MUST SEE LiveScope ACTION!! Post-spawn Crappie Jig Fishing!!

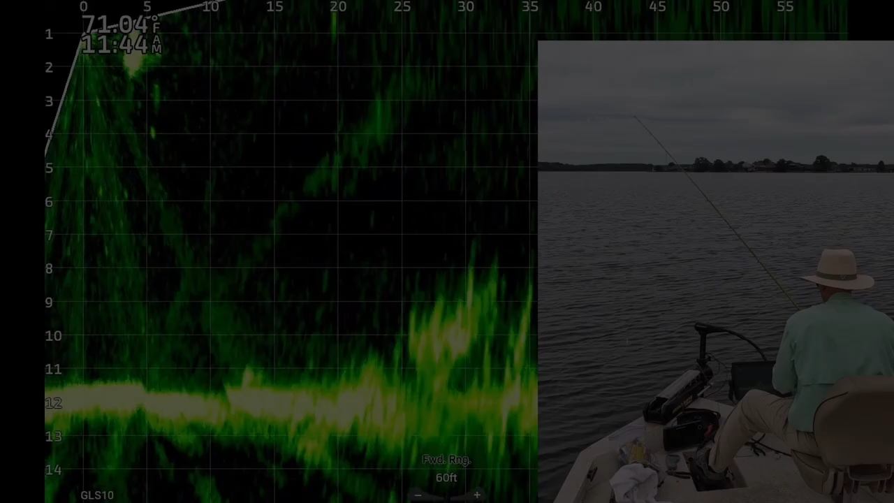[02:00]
There's a fish swimming 17 feet from the boat, 8 feet under the surface. As soon as that jig hit, he chased it down and boom, there he goes.
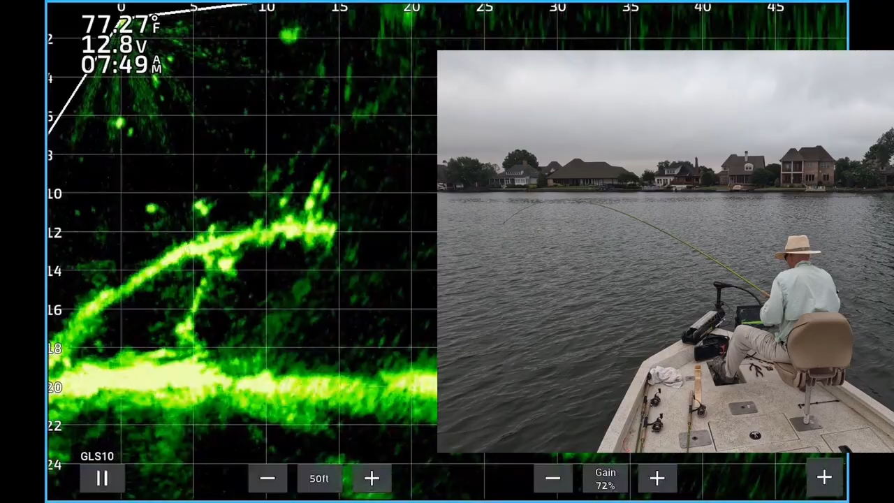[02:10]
On screen: water 77.27°F
He had to eat it. I was using the 12-foot ACC Crappie Stix there. Rod, those rods are excellent.
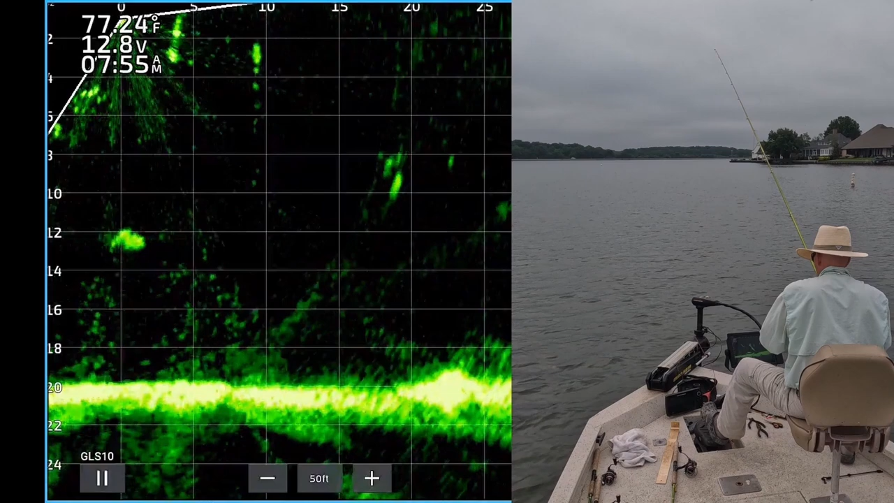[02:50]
He's chasing it a little bit. He's still looking at it. He decided not to eat it, so I'm going to recast it. I think I overshot that a little bit. Now you can see my jig correcting there.
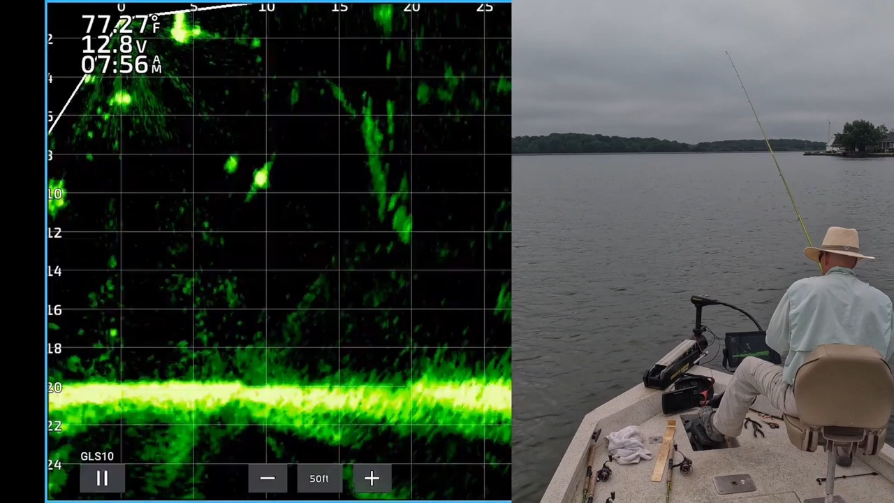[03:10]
On screen: water 77.27°F
Now it's about to drop down to him. Right on top of the fish. Boom! He saw it and it ate it. We had to eat. That's another nice crappie. This is actually a white crappie, a male. He's got a lot of hormones, I guess, from the spawn.
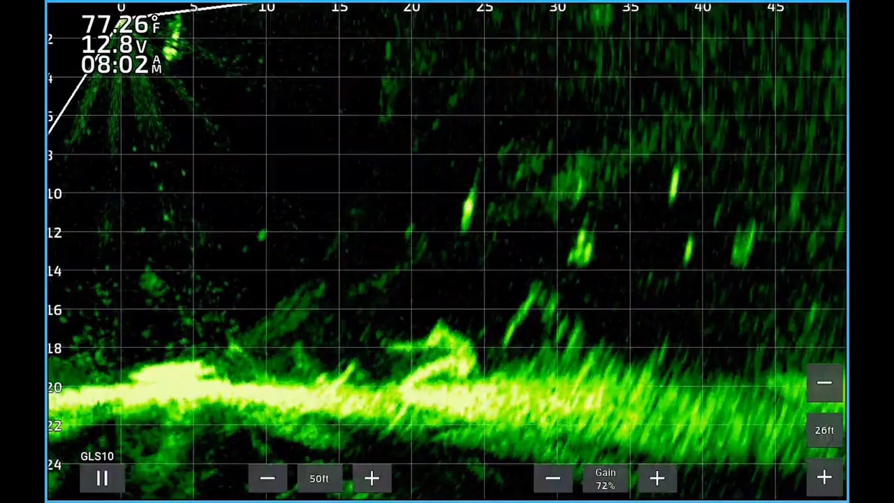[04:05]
On screen: water 77.26°F
Now I just corrected it. It's dropping down to the target fish right above it. He turned and looked at it, and boom, he ate it.
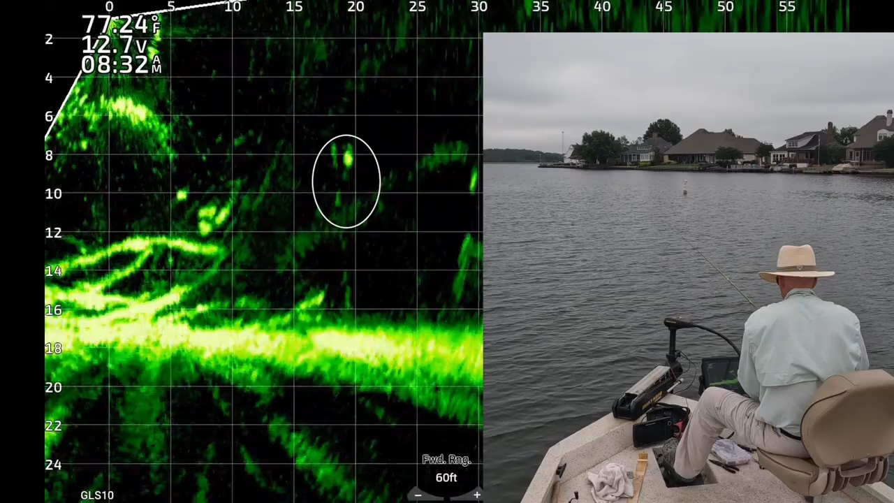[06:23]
On screen: water 77.24°F
All right, there's a crappie 20 feet from the boat, 10 feet deep. There's my jig and weight coming towards the fish. And the one on top saw it. Boom, he just ate it. Coming in the boat. There's a big school of shad on the left there.
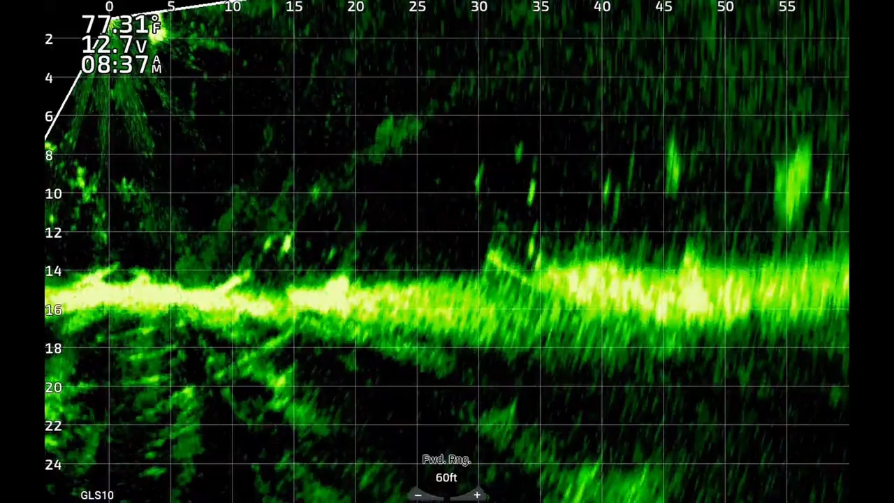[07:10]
On screen: water 77.31°F
Had to release him a little later after I realized I kept him. There's some fish 45 feet from the boat. There's my jig and weight dropping down on top of them. You can barely see the jig and weight.
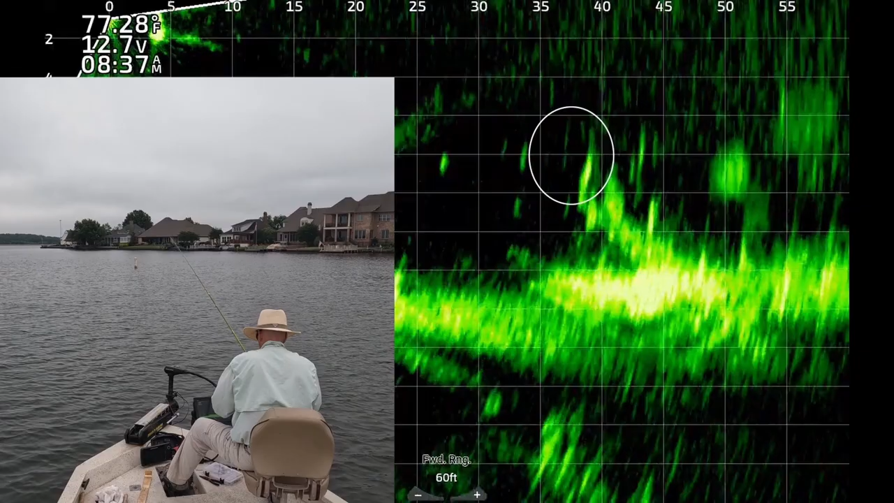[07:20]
On screen: water 77.28°F
Now it's on top of another fish. One of them saw it. He is chasing it. He is about to, he ate it. 40 feet from the boat. I had trouble boat flipping that toad.
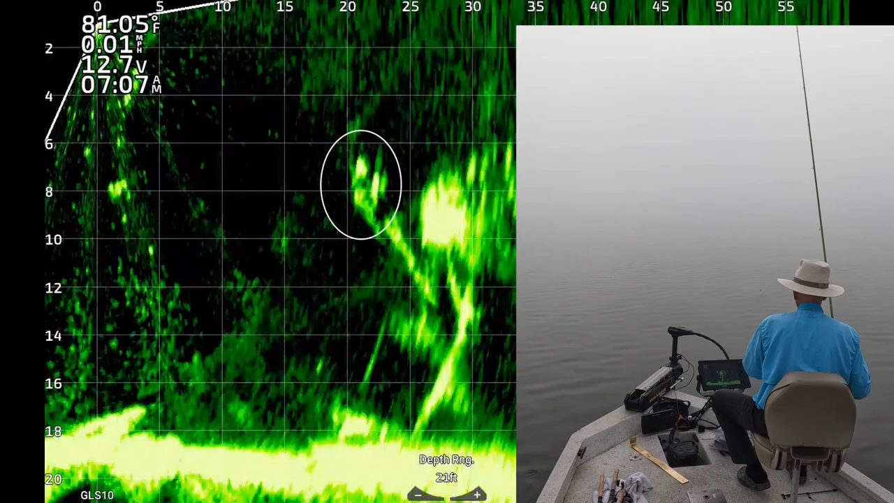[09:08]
On screen: water 81.05°F, speed 0.01 mph
There's one. 707. That's a small one. Get up here.